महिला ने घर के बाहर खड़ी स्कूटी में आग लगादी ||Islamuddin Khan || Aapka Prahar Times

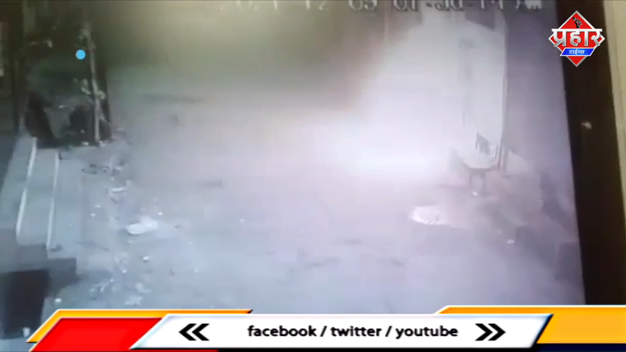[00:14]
खड़ी एक स्कूटी में एक महिला ने आग लगा दी मगर महिला को क्या पता था कि वो जिस स्कूटी को आग लगा रही है ये पूरी घटना वहाँ लगी सीसी टीवी में कैद हो रही है और आखिरकार सीसी टीवी फुटेज के मदद
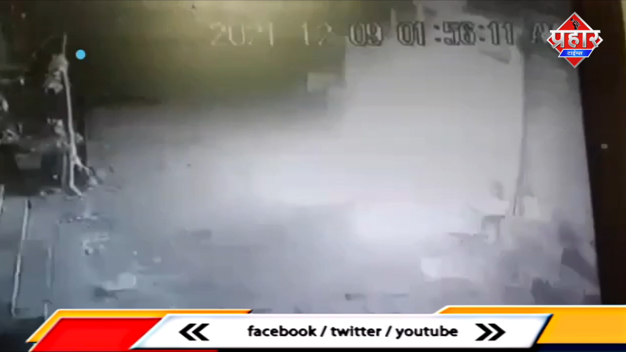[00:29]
से इस महिला को पुलिस ने पाकड़े लिया पुलिस के अनुसार पारिवारी विवास के चलते इस कूटी में आग लगाए गई